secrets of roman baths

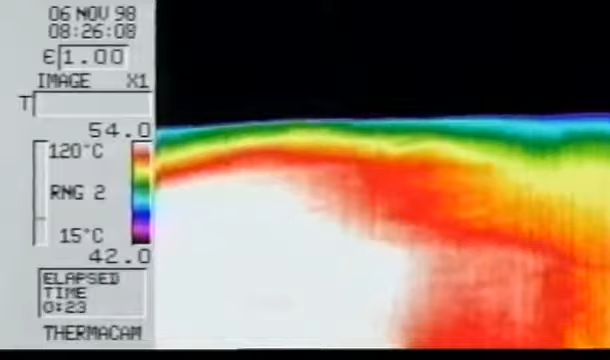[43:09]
Then the temperature descends from yellow to green to blue and so on.
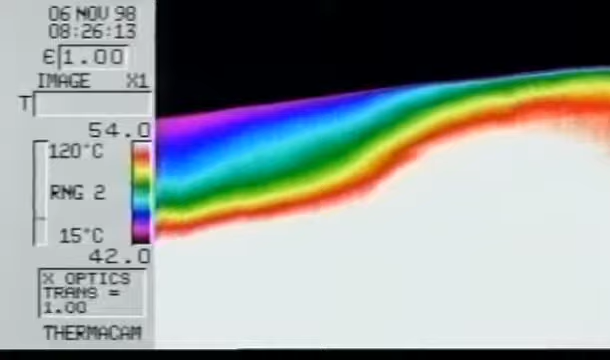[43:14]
The black areas are where the tubuli stop. It's hotter than the flues. That's right, and it's also... It's telling everyone where the gases are flowing inside.
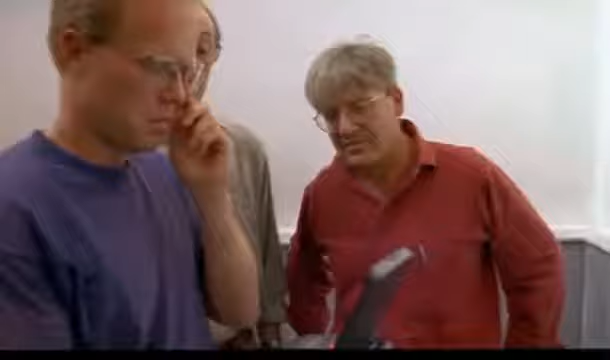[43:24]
Well, I think it's absolutely wonderful. This chimney look going up there. The chimney really looks extremely clear, doesn't it?
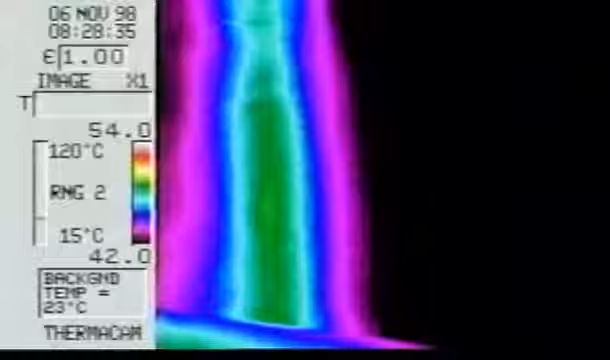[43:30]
The way it's like a sharp peak.
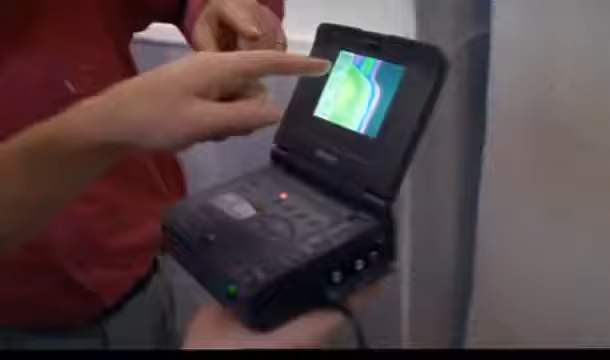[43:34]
And that is consistently the hottest chimney with the most gas flow in it.